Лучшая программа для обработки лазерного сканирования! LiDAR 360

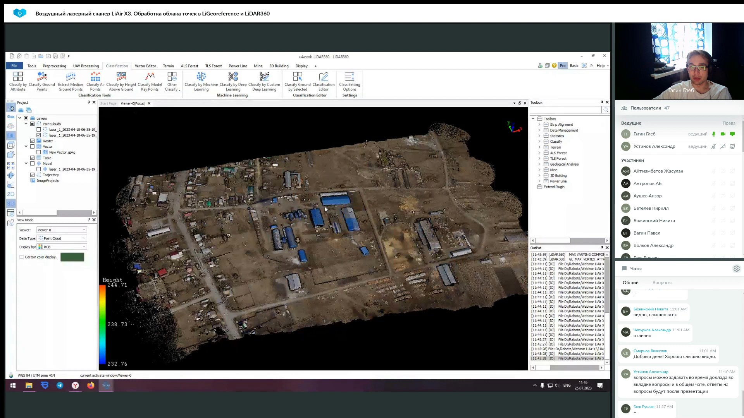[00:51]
Этот модуль как раз позволял выделить наземные точки. И также в нем присутствуют и другие классификаторы, которые можно использовать для оптимизации вашего проекта. Так как каждый класс можно использовать как отдельные данные, то есть его можно выгружать,
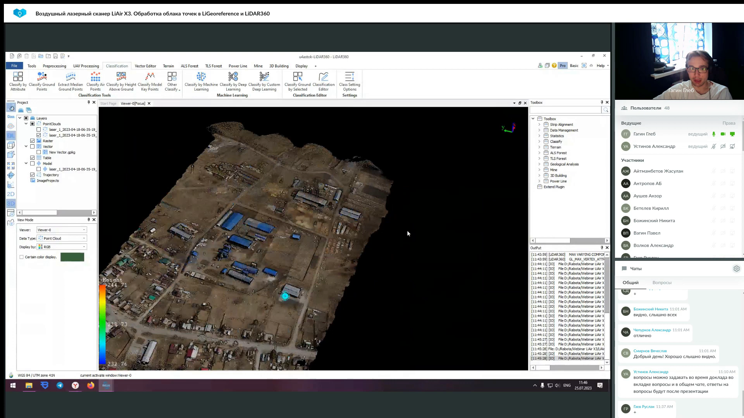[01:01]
вы можете попробовать разбить ваши данные на несколько классов и, соответственно, немного упростить себе структурирование проекта.
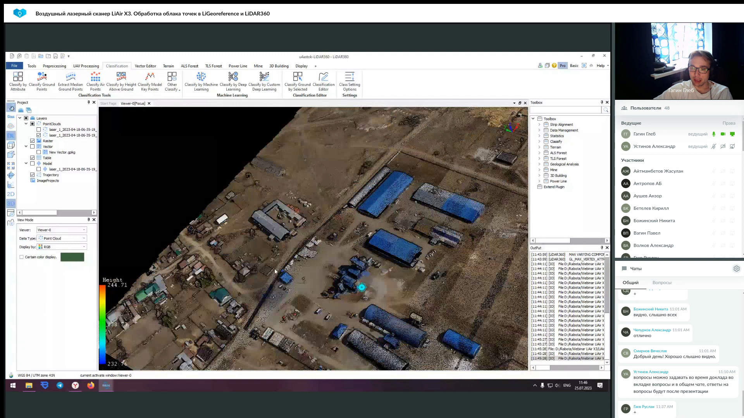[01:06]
Классификации выглядят следующим образом.
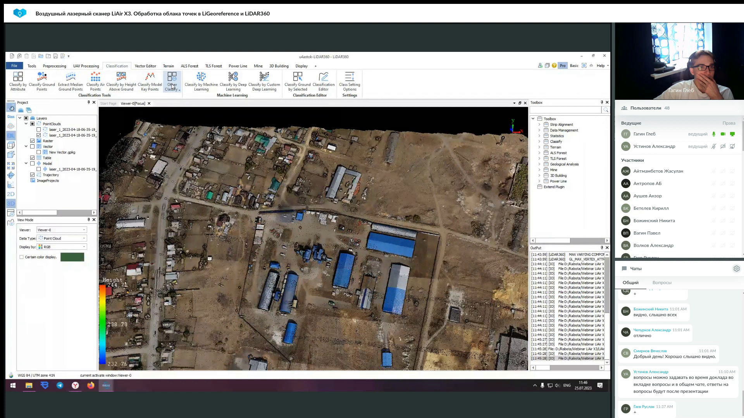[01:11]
Они у меня вот здесь.
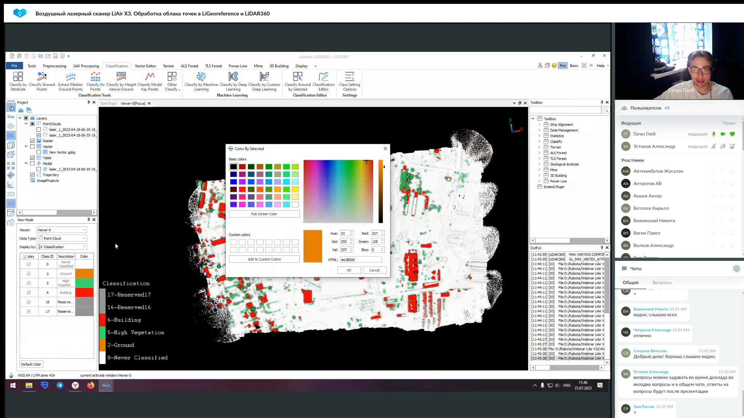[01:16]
Их цвета можно настраивать и редактировать перенос с одного слоя на другой.
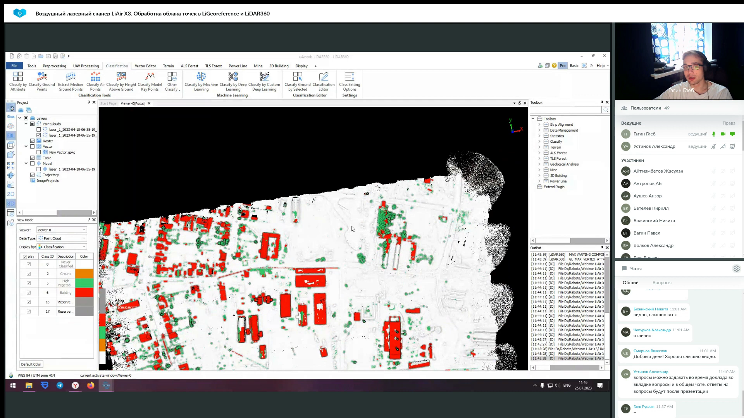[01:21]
То есть вы предварительно можете запустить автоматическую классификацию, которая сделает большую часть работы. И после этого просто вручную подправить.
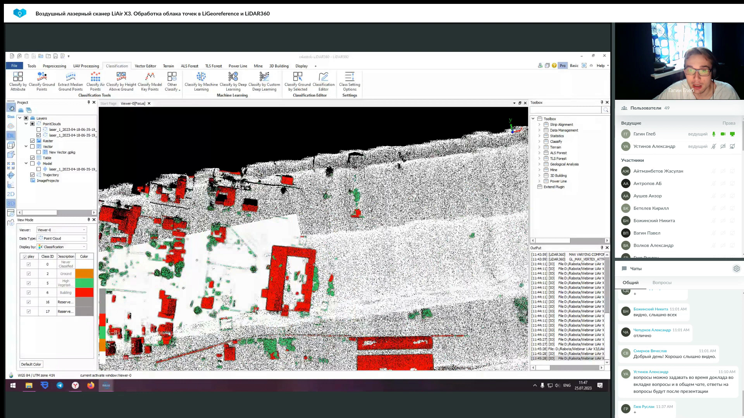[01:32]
Допустим, что здесь вот есть. Мы видим... Блин, какой-нибудь... Сейчас так... Вот. Мы видим отклассифицированную крышу через
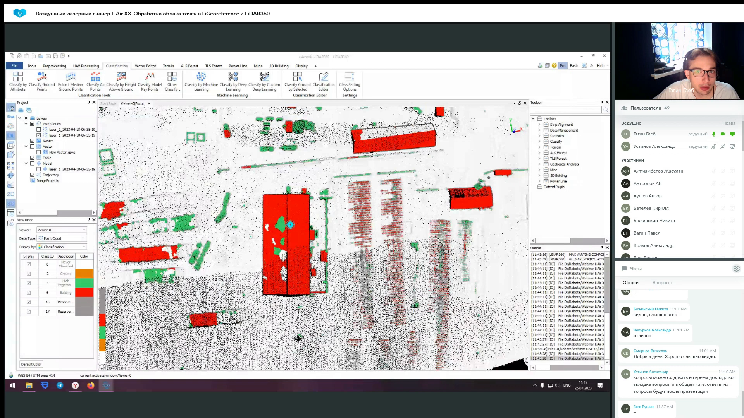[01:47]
инструмент «Classify by Deep Learning». То есть мы выбираем наш облакоточек, который нас интересует. Мы выбираем наш ландшафт. Это будет либо городская, либо сельская застройка. После чего мы выбираем, какие нас интересуют классификаторы.
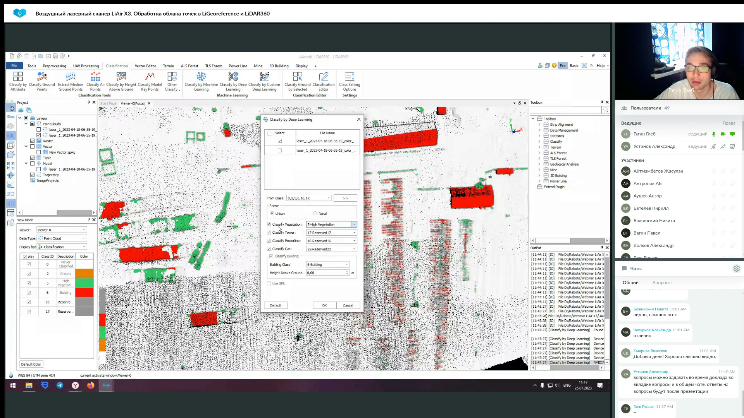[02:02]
Мы их можем регулировать. И на какие слои это, соответственно, все будет занесено.
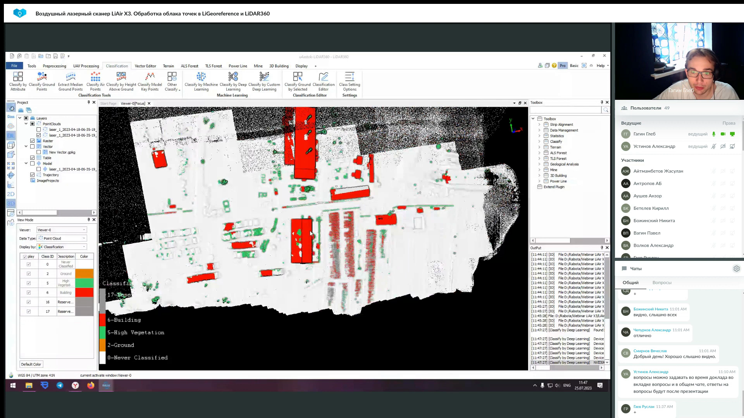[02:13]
После чего мы запускаем классификацию и облако уже таким образом сегментируется. Для исправления этой классификации тут предусмотрен полноценный отдельный инструмент, который позволяет переносить данные с одного слоя на другой.
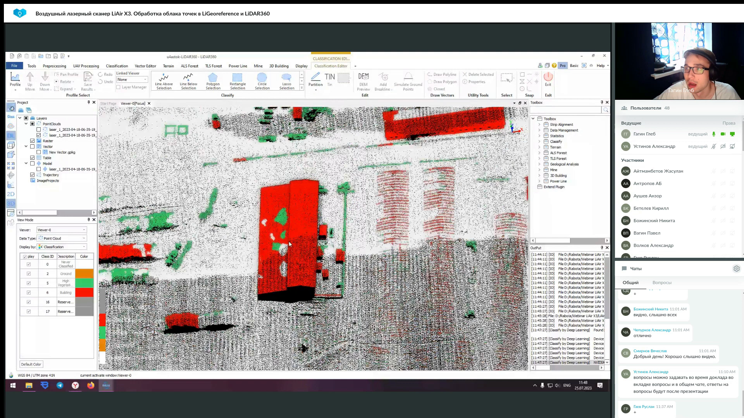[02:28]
Мы можем это делать как в профиле, так и просто инструментом.
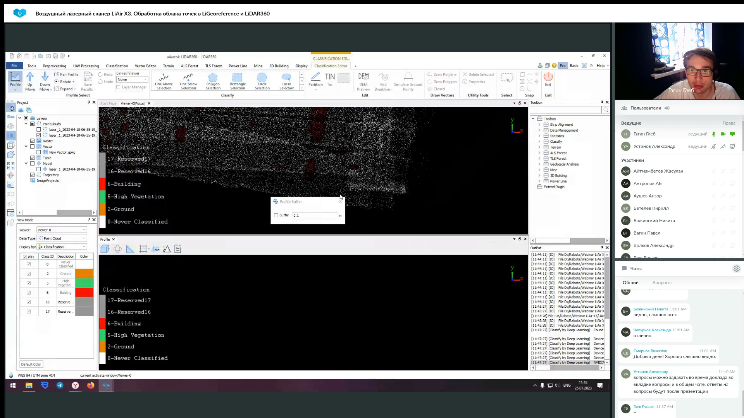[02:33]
Допустим, выберем Polygon Selection. Скроем ненужные нам слои. Допустим, вот я не хочу, чтобы была задействована земля.
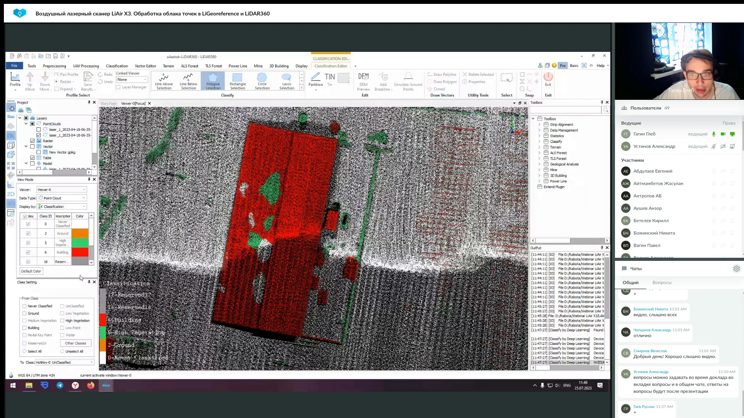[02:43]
Я хочу только убрать из класса, получается, High Vegetation и Neva Classified. И занести это все на слой Building. Вот таким образом мы можем выделить эти участки.
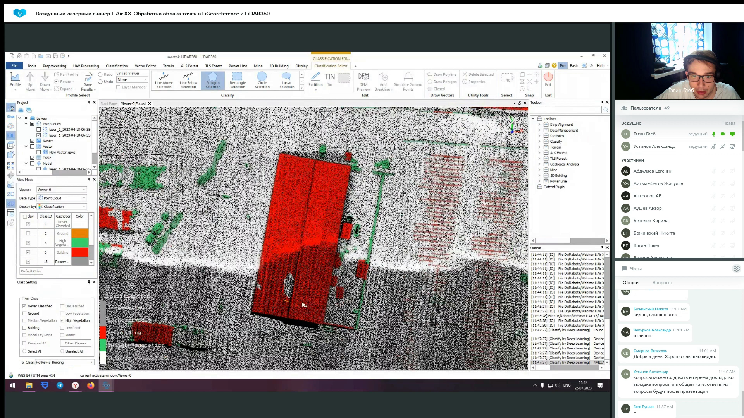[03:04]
И при необходимости в классификации, допустим, если вам надо выгрузить только здание из проекта, мы можем это все переносить между слоями. Тут также существует несколько инструментов для выделения. Это Line Bow, Line Below. Это, как обычно, плосо, окружности, прямоугольники и так далее.
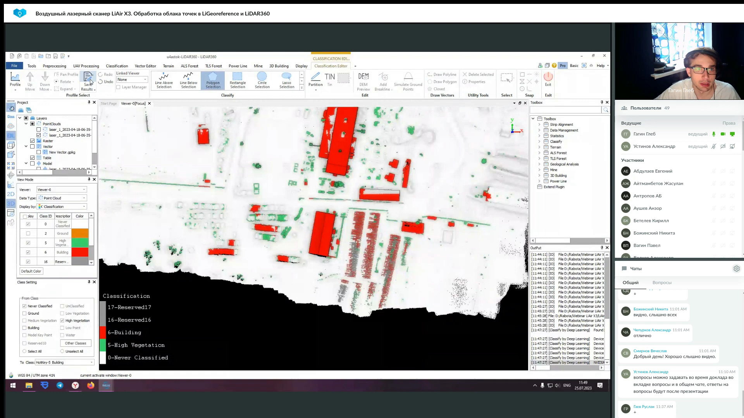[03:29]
После чего вы можете сохранить результат и выйти из редактора. У вас будет изменен классификатор участка облака точек.
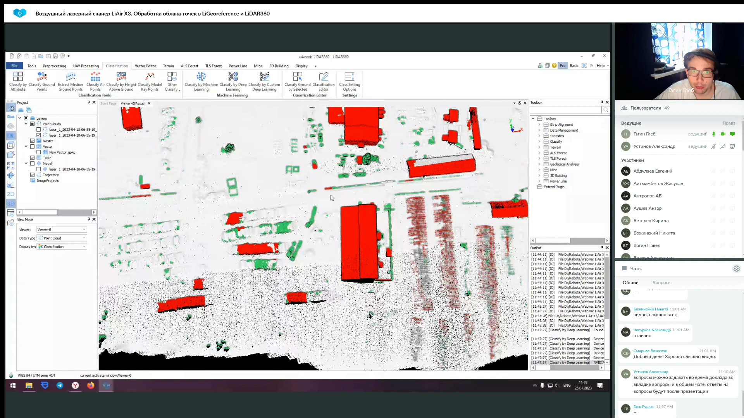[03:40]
После чего вы можете, опять же, повторюсь, его выгрузить. То есть выбрать... Вы можете также эти слои просто комбинировать. Вот почему я это все ввел. Вы можете выгрузить только здание и землю, допустим. Откинуть растительность, откинуть вот эти вот белые точки, которые находятся в классе Never Classified. Они, то есть, такие промежуточные. Это может быть как раз сам грунт. То есть он же идет с слоем не в одну точку,